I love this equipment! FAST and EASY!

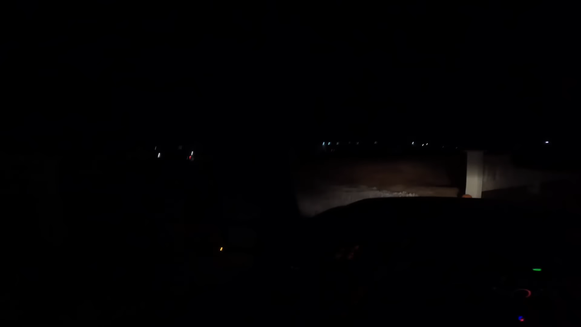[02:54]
Lots been happening with the building. The guy's working on it right now here already. That guy starts early. It's not even 6 o'clock yet. Pat's here, because he's always early. Interesting day yesterday, and why are the lights on the Mac still? Ay, ay, ay. There's some lights on the top of the Mac, so the battery's probably dead.